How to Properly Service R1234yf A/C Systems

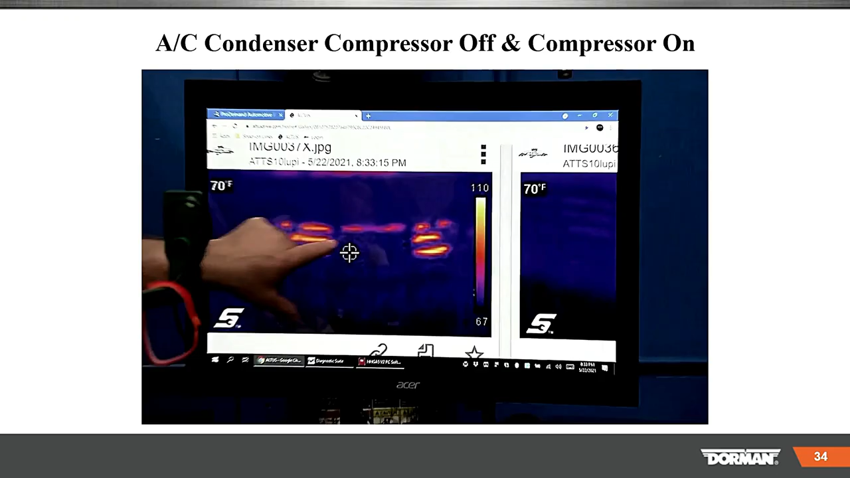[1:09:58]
heat transfer starting out I think
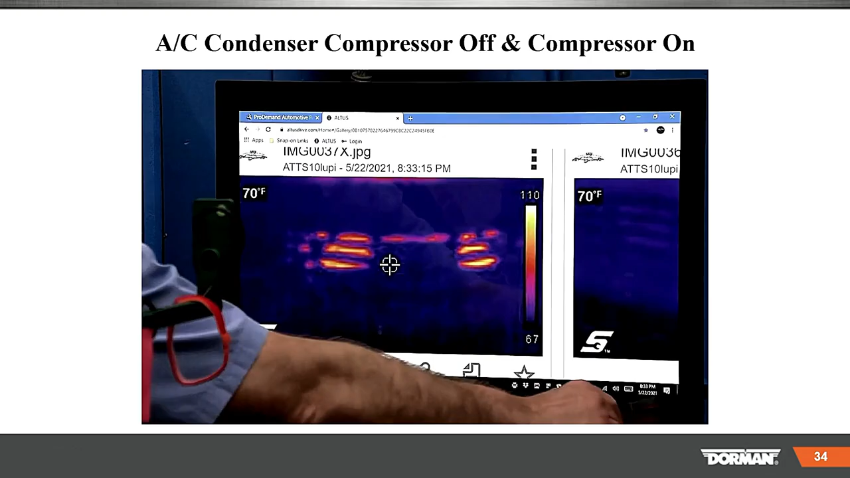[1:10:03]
that's a great way to visualize what we were talking about of what's going on inside
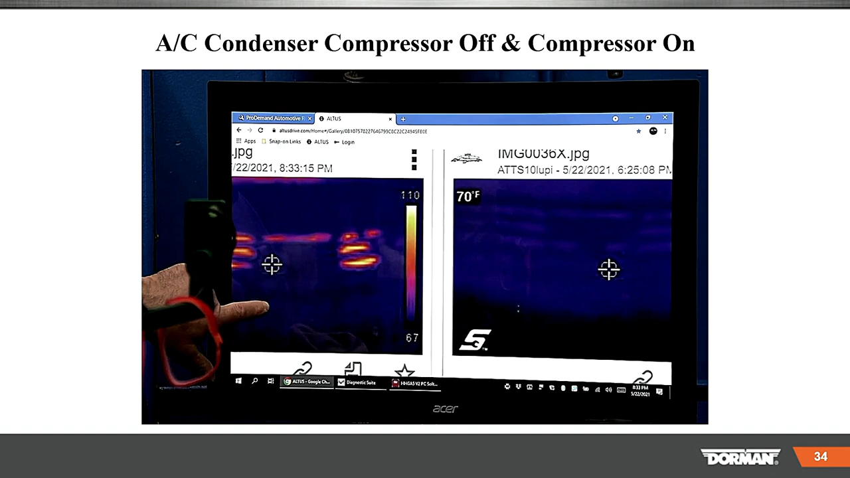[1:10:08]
On screen: spot 70°F
the condenser and not only is that the physical temperature but that's heat
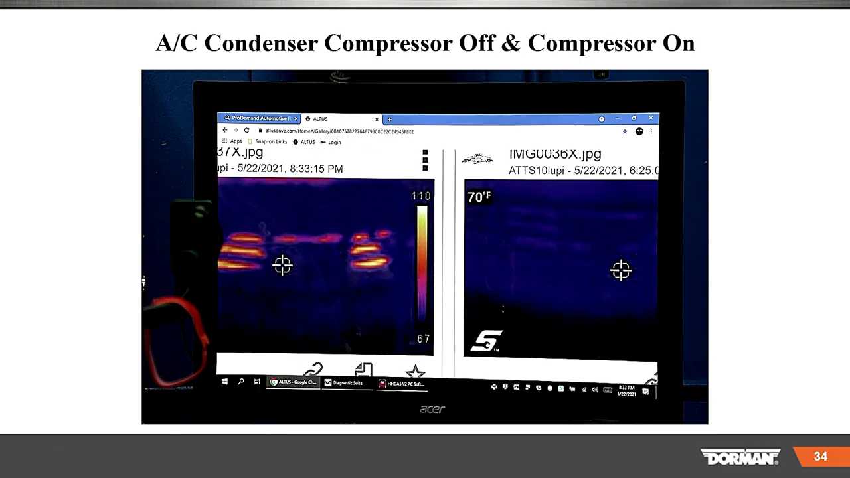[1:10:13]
laden labor that we have to get rid of and you can actually you should be able to actually watch it as it goes down and get cooler